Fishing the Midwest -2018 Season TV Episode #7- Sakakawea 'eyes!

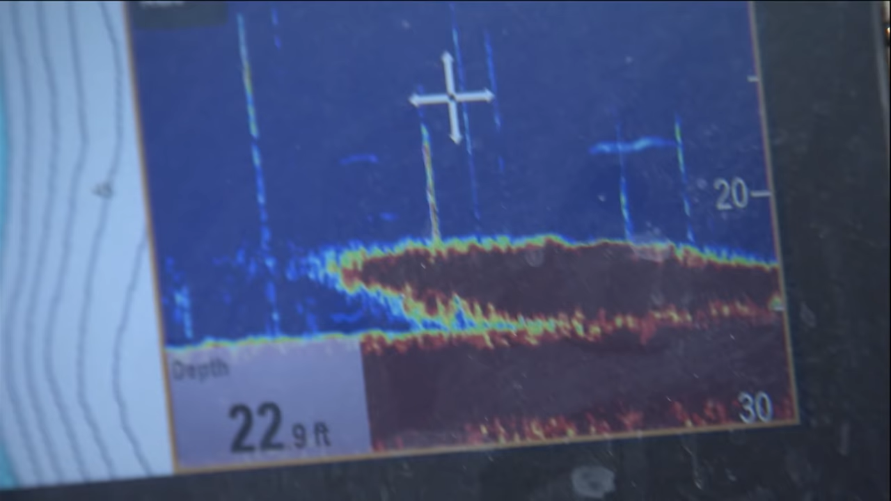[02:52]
On screen: depth 22.9 ft
And that's kind of what's happening. And the smelt are here in big numbers.
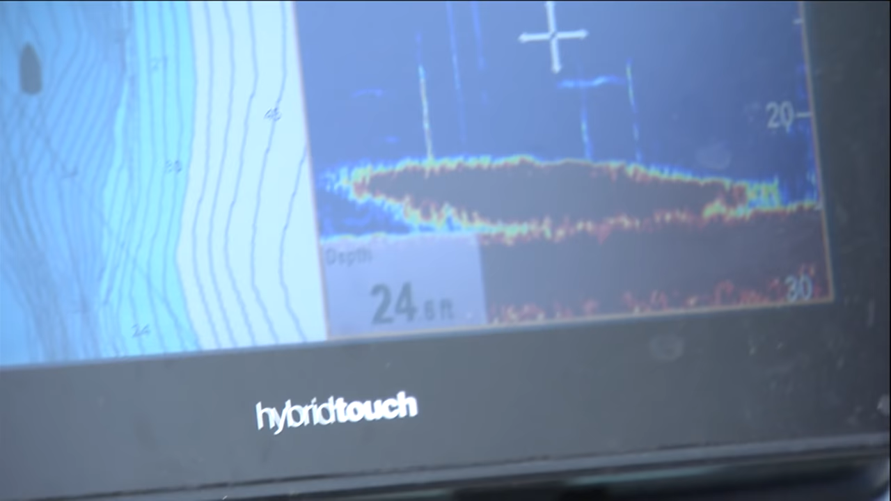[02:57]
And so the fish have spawning habitat and they have a lot of food. So these fish grow up in a hurry. They grow fast.
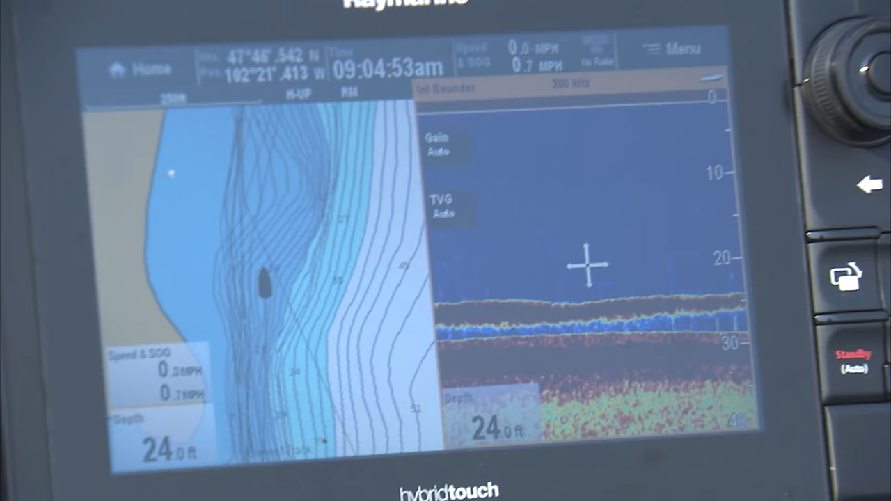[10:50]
On screen: depth 24.0 ft
That's why the walleyes are the way they are. That's smelt. One of the things about today's electronics, you know, we're using the Raymarine units, outstanding ability to show bottom,
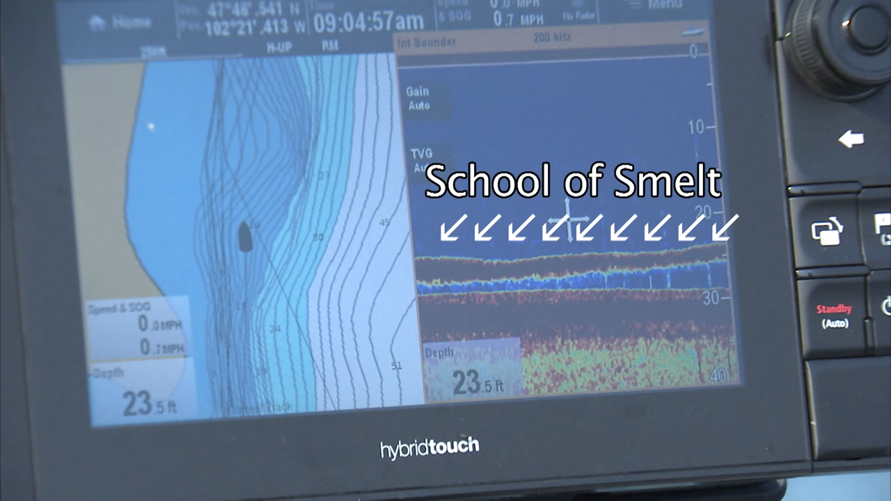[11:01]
On screen: depth 23.5 ft
different kinds of bottom, to show your bait fish, and, of course, to show your walleyes. And like I said, anytime you're fishing a reservoir where the fish, the bait fish,
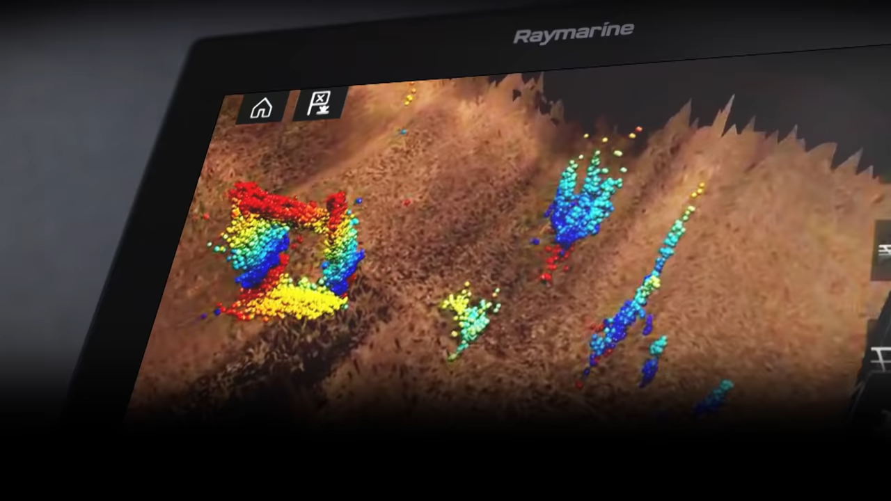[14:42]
Real Vision 3D Sonar from Ray Marine eliminates the guesswork. And it's only available on Axiom, our new blazing-fast navigation display.
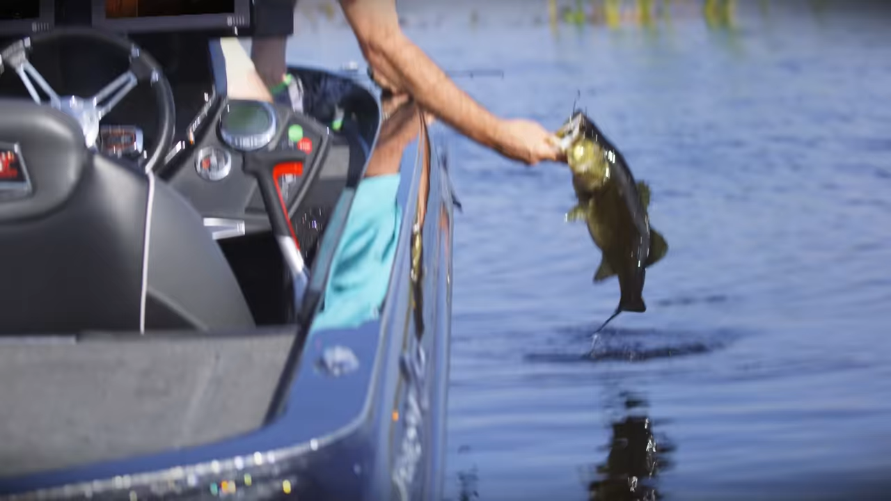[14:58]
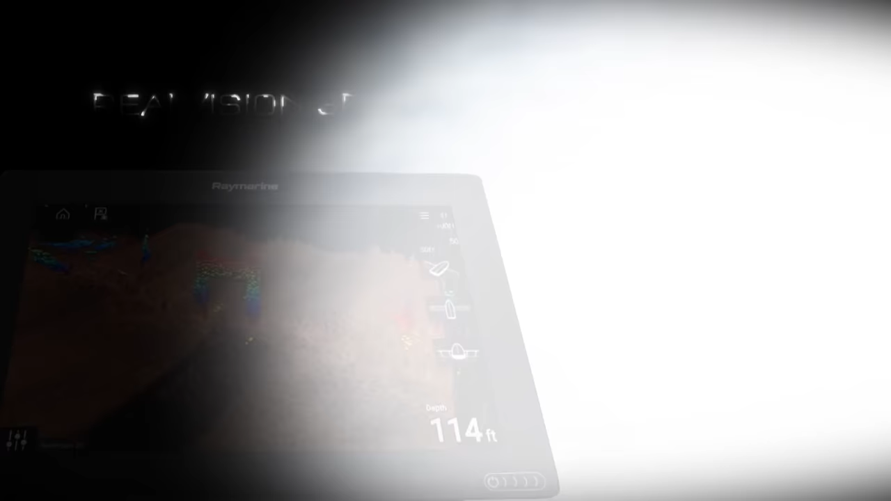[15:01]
On screen: depth 114 ft
Real Vision 3D from Ray Marine.